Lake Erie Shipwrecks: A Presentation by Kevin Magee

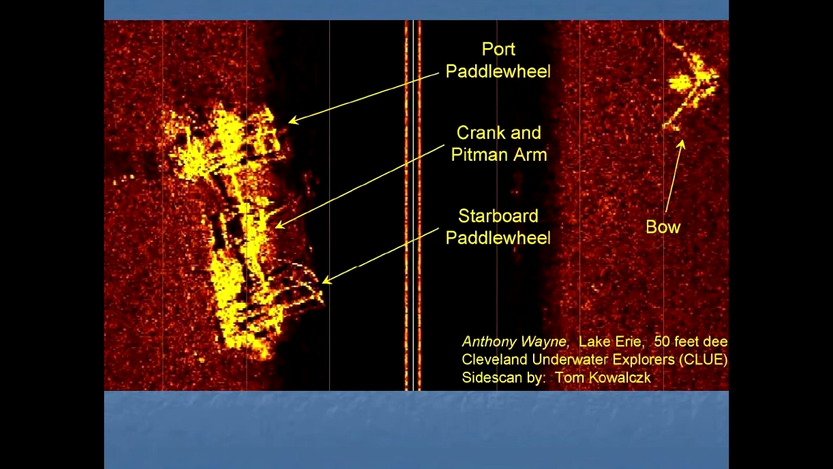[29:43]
think of side scan sonar as an overhead aerial photograph of the lake bottom, but it's taken with sound instead of light. And just like the name implies, the picture is actually looking out to the side. And so what that means is, I'm going to go ahead and get my laser pointer here.
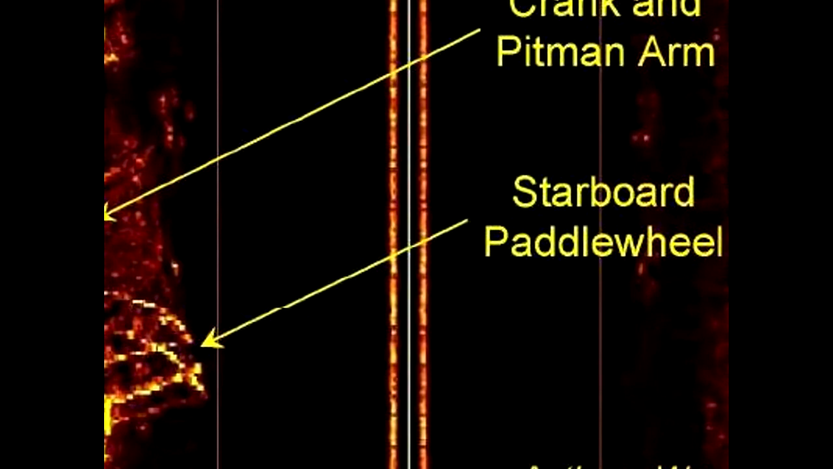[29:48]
So the boat is traveling like this. You can't see directly underneath because it's dark, and it's only looking out to the sides.
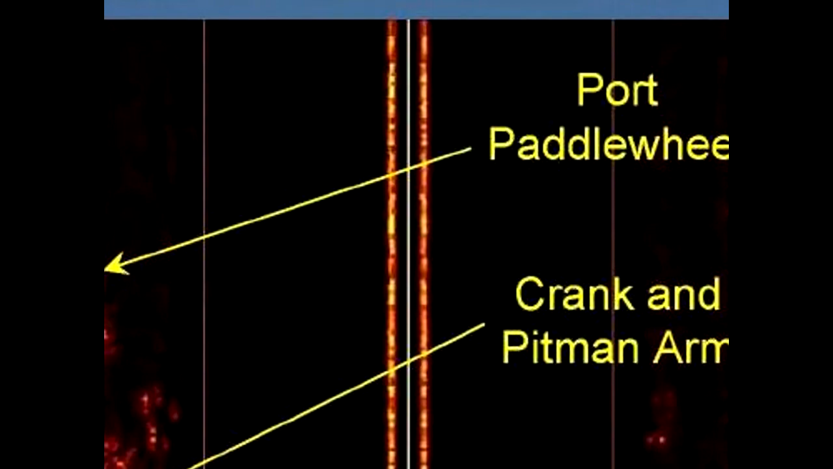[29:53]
But what you can see is the two paddle wheels,
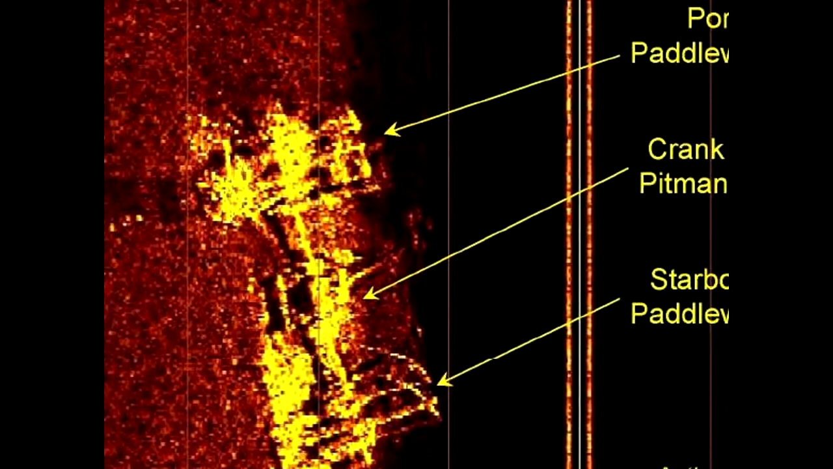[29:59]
the connecting shaft in between, some of the cranks, a little bit of the pitman arm.
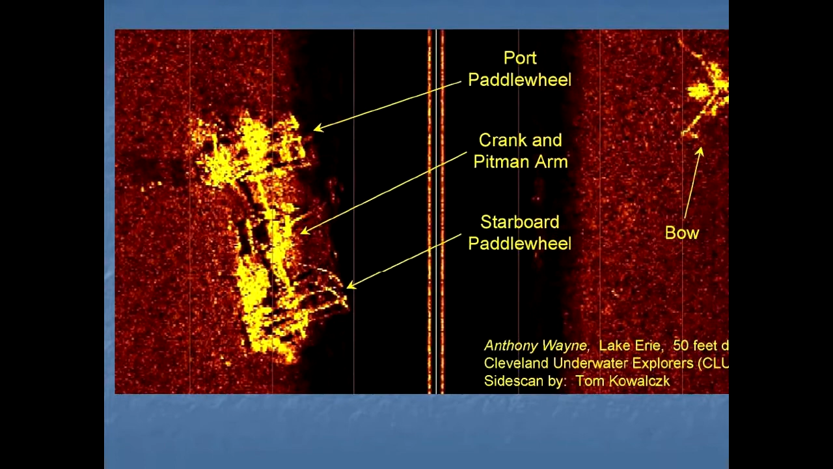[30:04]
And on this side, you can see the bow over here. You don't see much in between, and that is because of unique conditions of Western Basin.
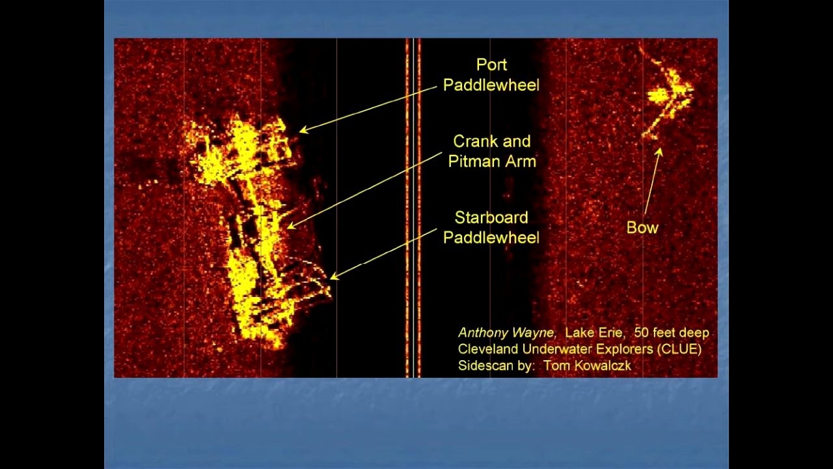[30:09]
This is what it looks like for those that can't really see side scan images in their mind very well. This was done by Texas A&M,
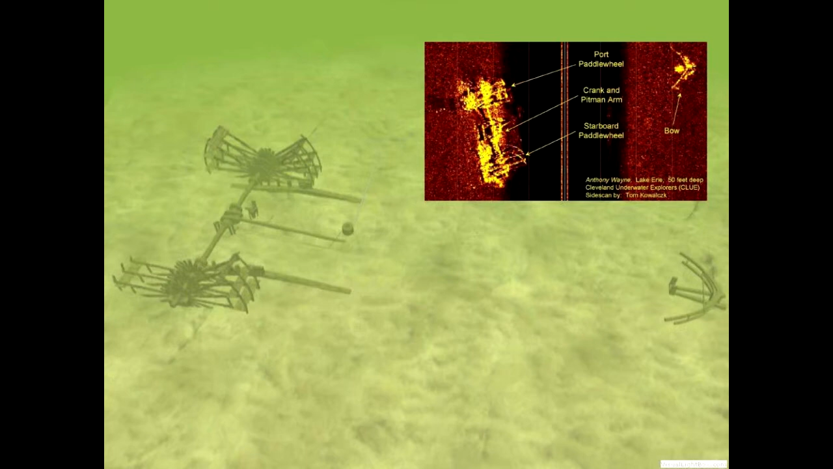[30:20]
who actually came out and surveyed the shipwreck for two seasons. They anchored over at top. They did this very nice survey and site picture. They also spent a year dredging and uncovering this horizontal crosshead engine that you can't see buried in the silt here. Everything is still there, by the way. The hull is actually there under the silt. And this is not unusual for Western Basin ships. Most of them are pretty heavily buried. In this case, it's just the paddle wheels that stick up and a little bit of the bow and some king posts up at the front.
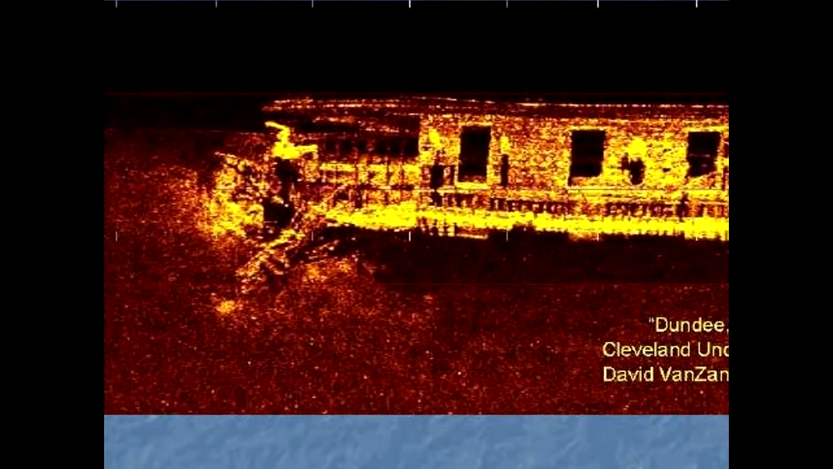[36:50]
Unlike a lot of ships, this thing stands about 5-8 feet off the bottom.
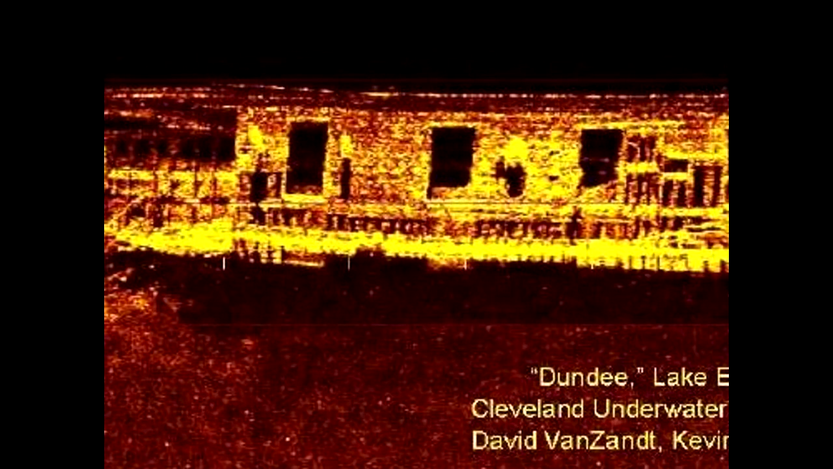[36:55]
You can see all the cargo hatches here, and you can fully penetrate inside the shipwreck. Here's the cabin.
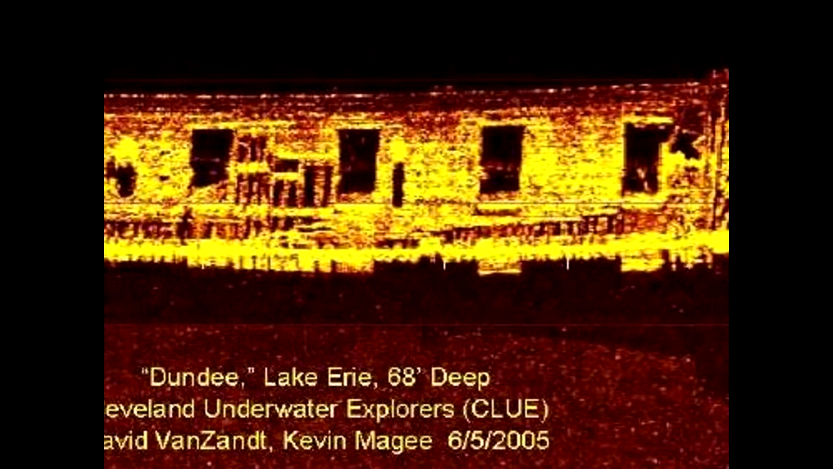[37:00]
The pointy end of the boat's over here. You can still see the floor joists, the tiller, and the rudder posts as the transom torn off.
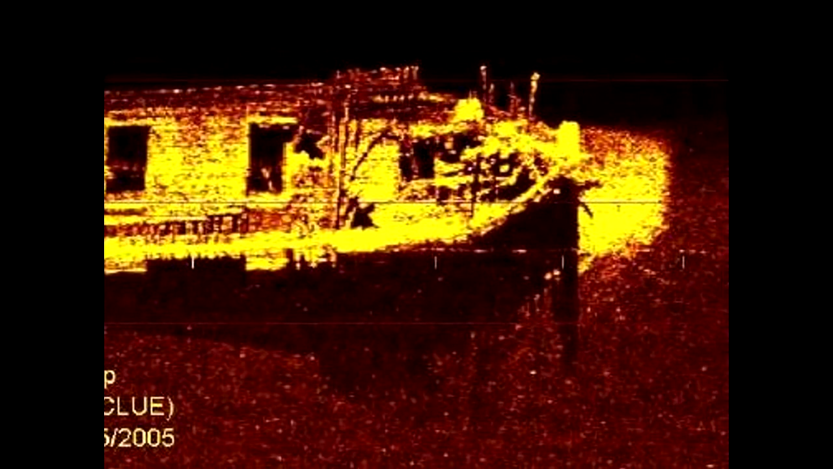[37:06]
Decking is mostly intact. You can actually see where the decking's missing.
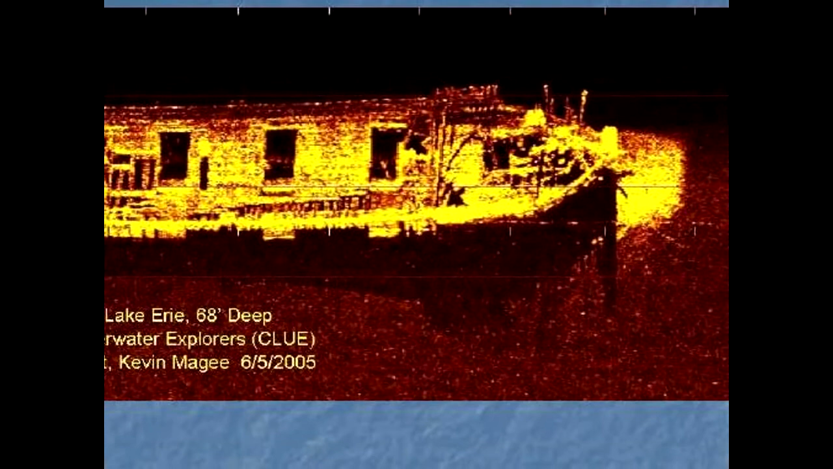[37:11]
This is a beautiful side scan, by the way. And the bows collapse a little bit, donkey boiler, windlass, things like that up there.
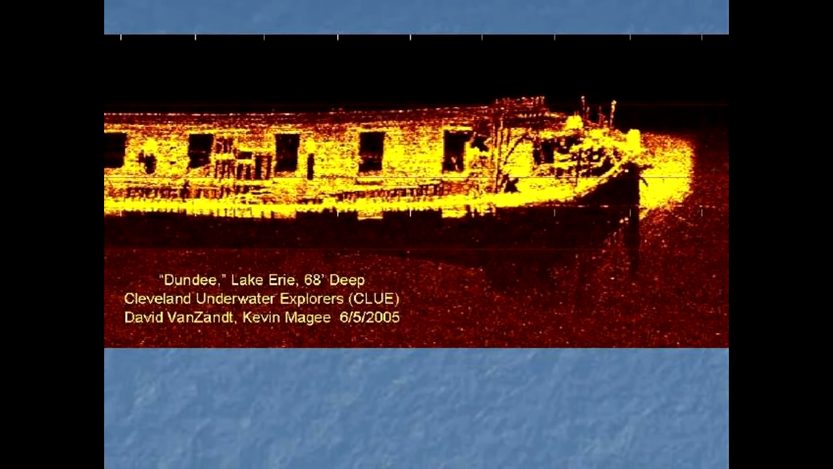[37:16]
You can, as a diver, actually go into this cargo hatch, swim all the way down, come out here, turn around, swim all the way back if you want.
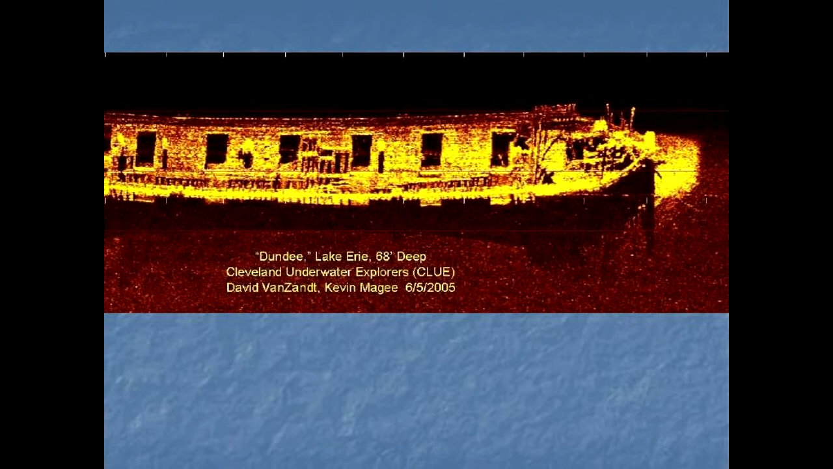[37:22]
It's a really cool wreck, and there's a lot to see on this wreck. It's a big wreck, 35-foot beam, 212 feet long. So it's a really cool wreck. Did I say that enough times?